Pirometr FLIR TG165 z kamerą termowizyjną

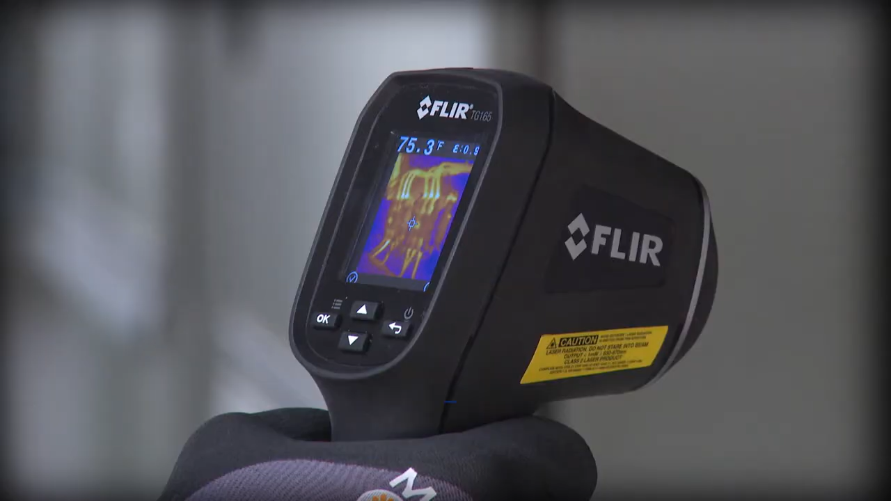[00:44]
On screen: spot 75.3°F
and lets you save images and temperatures to document evidence. With a tool this easy, you'll get more done.